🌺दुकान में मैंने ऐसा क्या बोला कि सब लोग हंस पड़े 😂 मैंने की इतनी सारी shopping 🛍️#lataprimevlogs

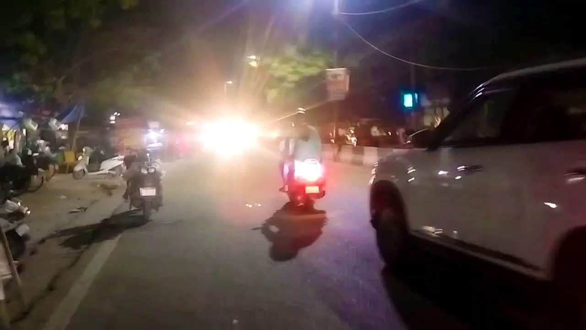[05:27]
तो फ्रेंस केमपस से बहार आ गए हैं और यहां का नाइट व्यू देखिए और थ्रस्डे के दिन यहां के
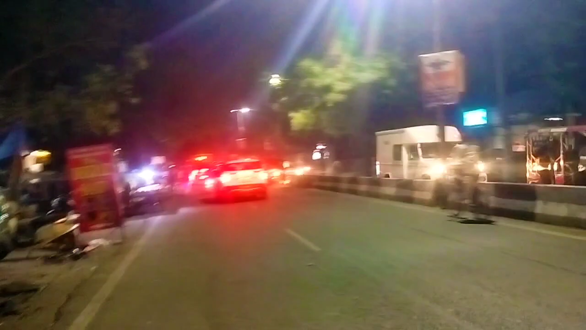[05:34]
पर आपि- regular jam होता है पर अगे- जाम लगा हूँ था क्योंकि बजार की बज़ट से जाम लगजाता है और अभी जाम लगा हो और य Elsë ज़्यादा दूर नहीं है बजा
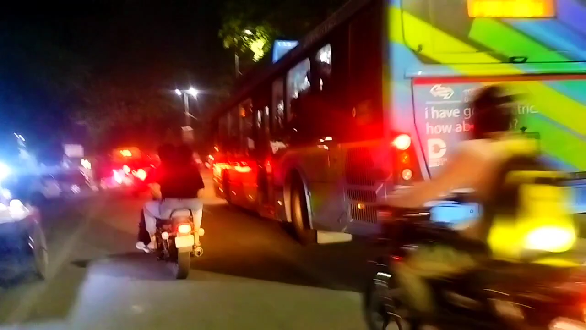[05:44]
यानिकि 10 मिनिट का रस्ता है और अभी चलते हैं फटा-फटस कर लिया है क्योंकि यहां पर काफी लंबा जाम लग चुका है,